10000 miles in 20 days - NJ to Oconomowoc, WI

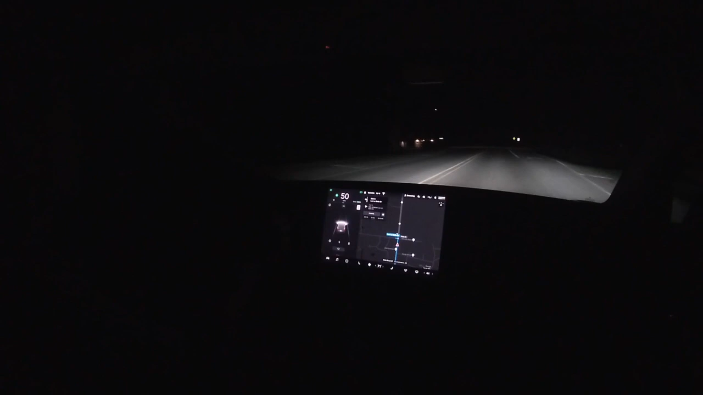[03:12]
Lights are on. Been here before. I think I should probably back in. Here we go. I love it.